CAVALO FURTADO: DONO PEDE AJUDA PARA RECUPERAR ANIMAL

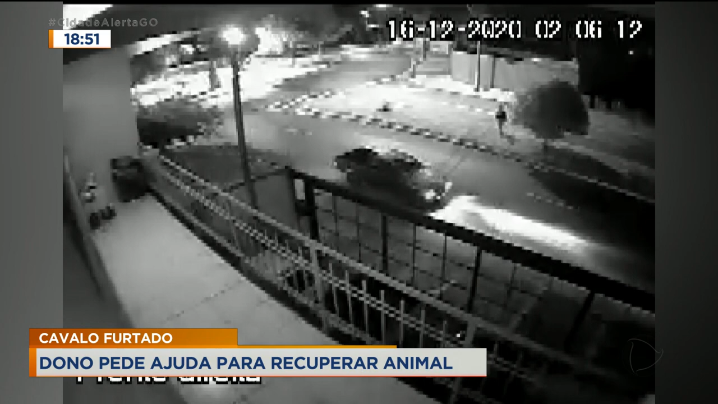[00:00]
As imagens mostram quando era ali por volta de duas da manhã,
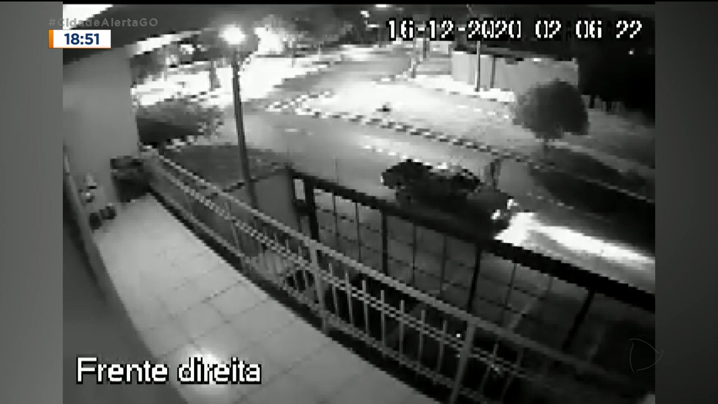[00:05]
de terça pra quarta-feira, quando esses homens chegam ali no Jardim Nova Era,